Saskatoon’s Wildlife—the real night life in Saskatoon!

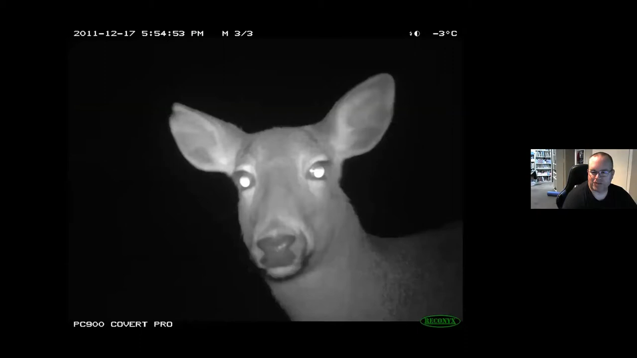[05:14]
And so we've been able to document deer coming to our cameras, skunk. We've had a whole range of mammals coming in.
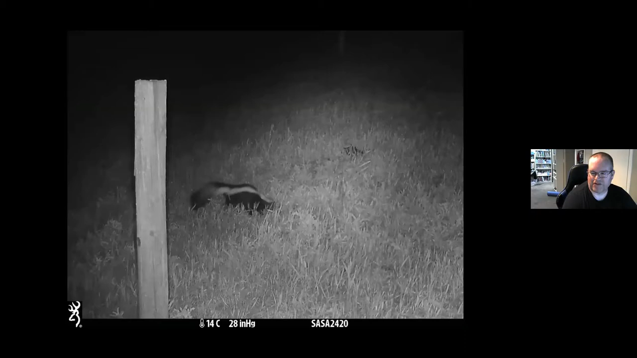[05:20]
We do collect data on birds, but we're not analyzing that right now. We are interested in, of course, the habitat around those, and we're doing habitat data collection as well. We also get a tremendous number of various kinds of rabbits, and of course some dogs and cats and numerous people walking,
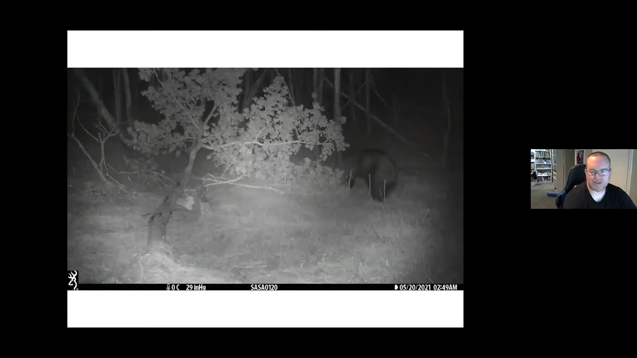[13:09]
So just west of the city, only about a kilometer, probably about just 1.2 kilometers west of the Walmart on the west side of the city, we had a black bear show up. That was quite interesting. We searched the records, and there's one case of a black bear showing up in the city previously, and that's the only thing we've heard of. And so that was a bit of a surprise, and thankfully it didn't actually come into the city proper. And this was on a little patch of bush very close to the edge, but we monitored those sites and checked regularly, and the bear stayed around for a short bit and then left.
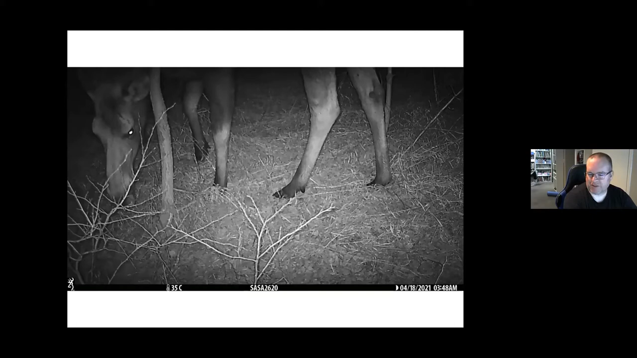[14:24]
and maybe some of you saw the video about October of last year, I think it was, where a moose was actually running down Broadway. We did not get that one particularly on our camera, but we've had several. And certainly, again, this is one of those more controversial species that many would argue do not belong in the city. We definitely seen quite a number of them. We have several in our, of course, urban areas right along the edge and some excellent habitat. And we know that they're very strongly associated with wetlands. forest cover and agricultural crops. And moose do feed extensively on canola. Oilseed crops are really, really strong attraction for moose, and they'll feed intensively, especially on canola.